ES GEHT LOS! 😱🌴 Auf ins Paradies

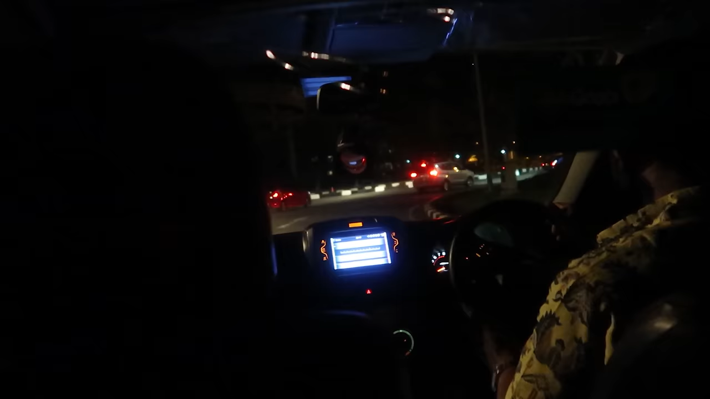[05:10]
Ich wusste gar nicht mehr, dass hier Verkehr an, Linksverkehr ist.